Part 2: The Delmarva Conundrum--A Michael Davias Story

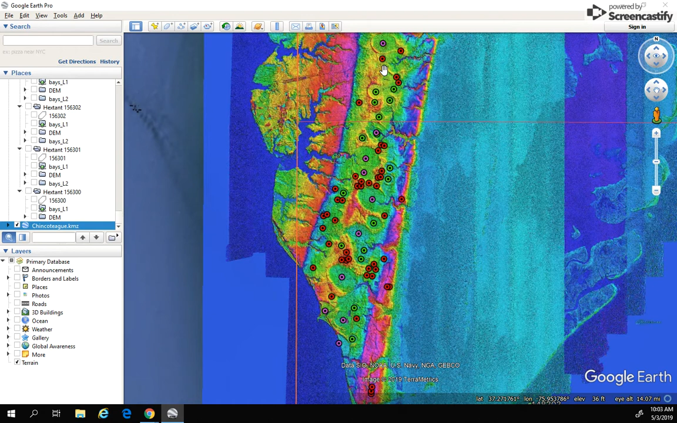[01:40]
And I remember this, this stretch of bays right here that that I talked about in that video. And again, I thought for sure that this area would have been completely under the ocean just 115,000 years ago. But when I came and looked at it under the LIDAR, I noticed that I was wrong about that. And this whole area, you know, this this stretch that you see right here is all over 30 feet. And the last time the sea level rose higher than it is today, it rose up to 30 feet higher,
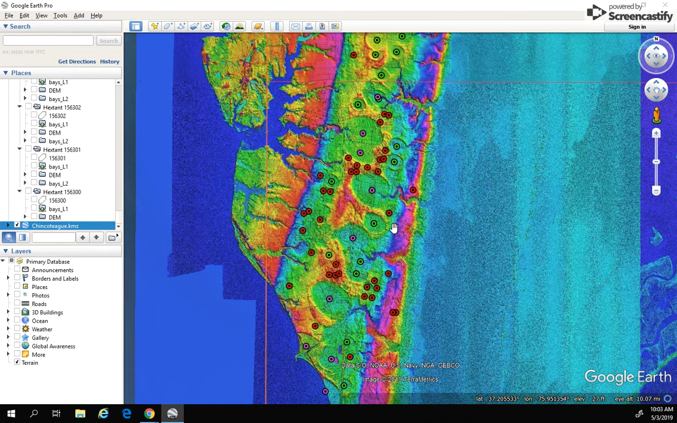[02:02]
nine meters higher than where we are today. And we find bays above 30 feet. And this area, I did not find any bays. And so again, that really got me scratching my head. I contacted Antonio Zamora and said, Hey, man, what's going on here? You know, if you know, if there's no bays here, and there are bays up here, that puts the timing above 125,000 years. Because basically, I'm saying that the ocean would have came in and wiped that slate clean.
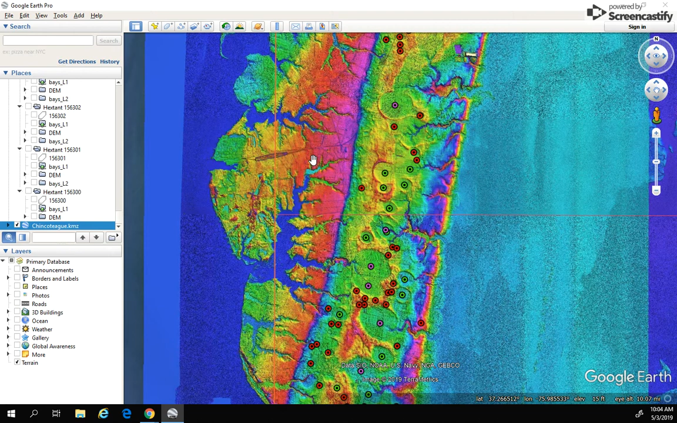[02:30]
And we wouldn't have had any more bays there. By the way, all of these dots that you see here, these are Carolina bays that Michael Davies has gone in.
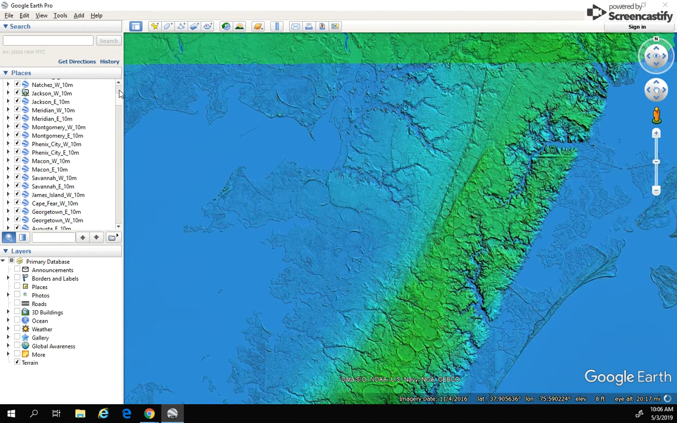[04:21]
They are a little bit different, but we do find groupings there. And then on the other side, oh, and you can see this grouping here again, which is now, and let me click off real fast. You can see where we're at. This is land. I mean, this is a very low lying land here in Maryland.